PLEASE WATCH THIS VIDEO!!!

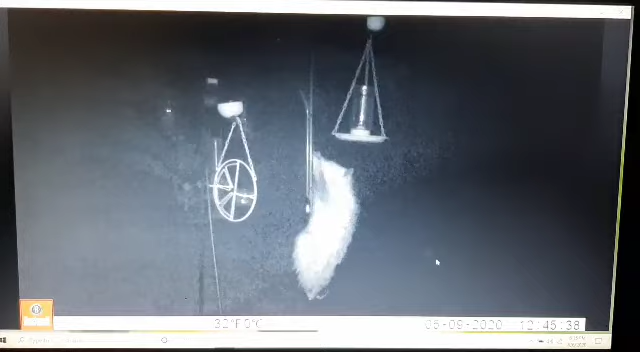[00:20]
excuse me oh there's that damn possum at possum creek there's your possum and taters brother rap anyhow uh got a doe and a couple of fawns slipping through right there but anyway uh
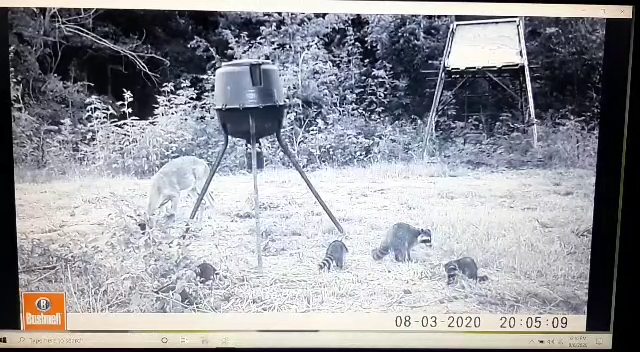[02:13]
that coon got her some babies there there he is thieving little bastard i'm gonna get him just remember now if any of y'all like barbecue coon just holler uh get him get him